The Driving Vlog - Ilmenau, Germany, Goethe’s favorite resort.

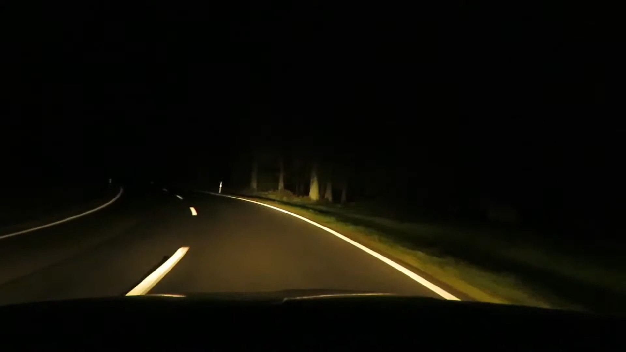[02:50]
As you may notice, the area surrounding Ilmenau is full of forests and national parks. So in the daylight it looks really green, really nice. A lot of places for hiking, really small places like farmers' villages and stuff like that. But in the night, it looks like the opening of every horror movie.